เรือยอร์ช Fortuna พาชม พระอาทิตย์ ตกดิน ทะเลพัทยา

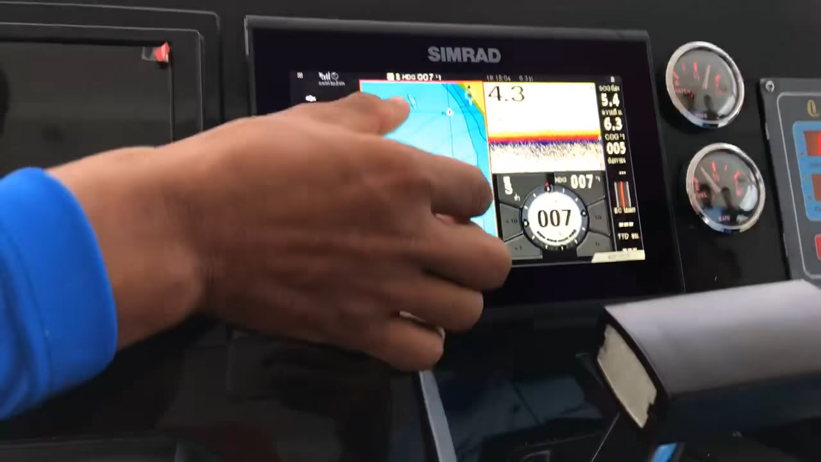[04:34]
อันนี้คืออะไรครับ อ่ะ ที่บายกับตั้งเล็ด น่าดีท้องตรงไหน
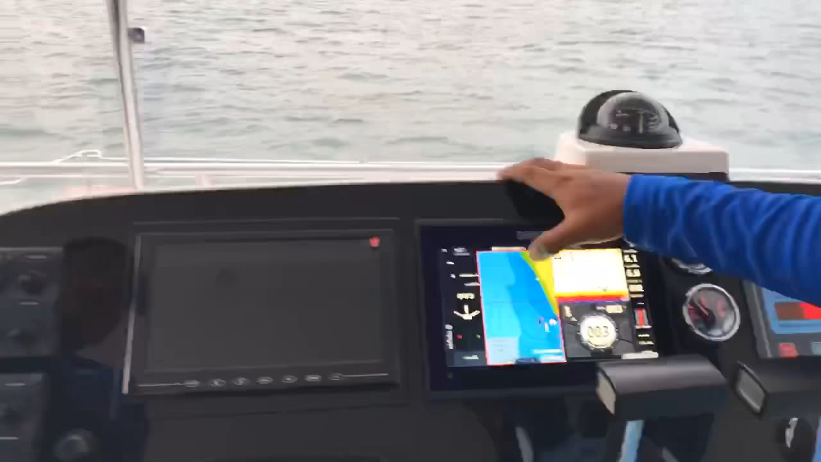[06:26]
ทีนี้ไม่ต้องไปถึงคุณเจ็ดแล้ว มาที่พัฒยาของเชียนมารินาครับ
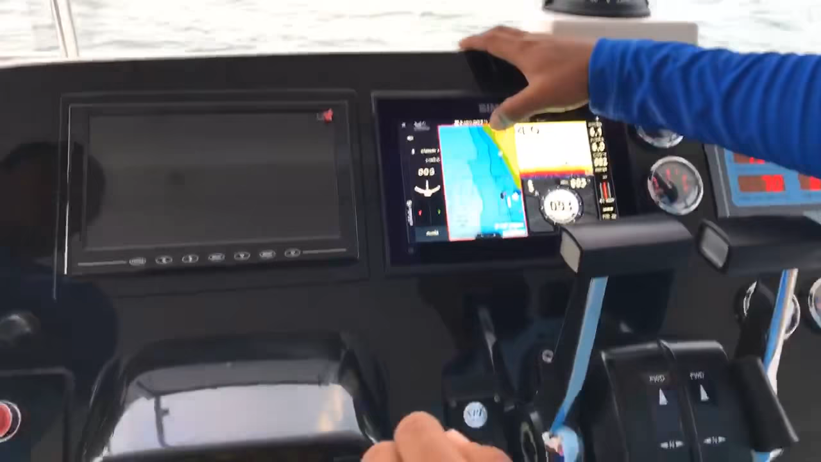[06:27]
น้ำลดลงสุดเนตรกว่า เนตรสองแล้วคุณพัฒยาครับ โล่น
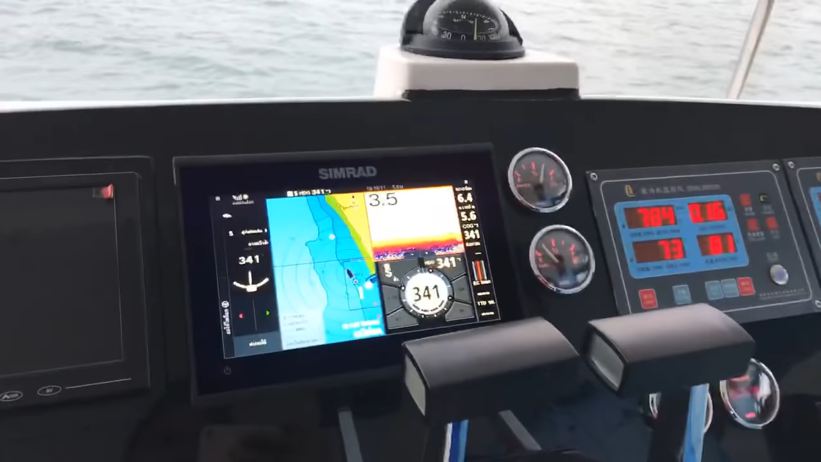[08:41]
อันนี้คืออะไร